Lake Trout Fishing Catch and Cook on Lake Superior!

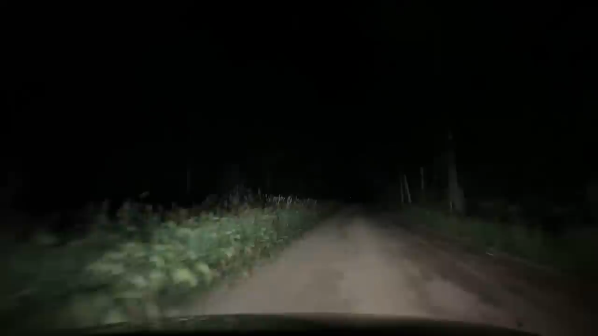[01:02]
oh it's a skunk oh that's a porcupine oh yeah you want to hit it either way skunk or porcupine